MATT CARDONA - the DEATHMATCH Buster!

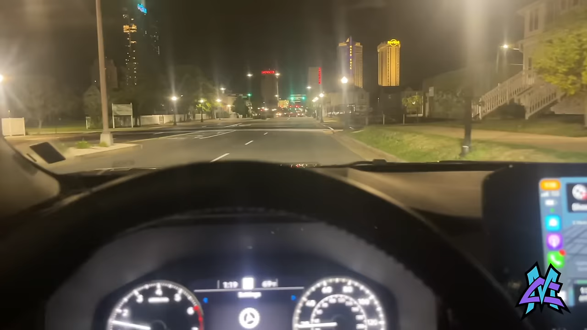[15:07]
The Showboat Casino, the bright lights.
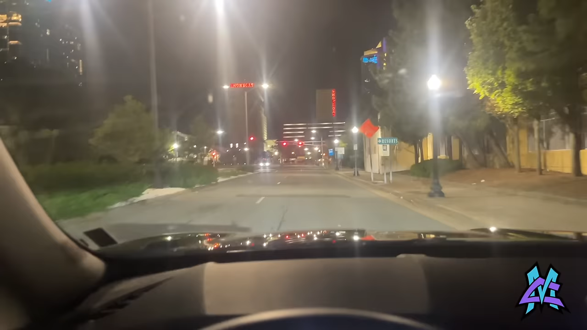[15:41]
I need a room. I don't want to be driving the streets of AC looking for a room at fucking 1:20 a.m. Showboat. Good news.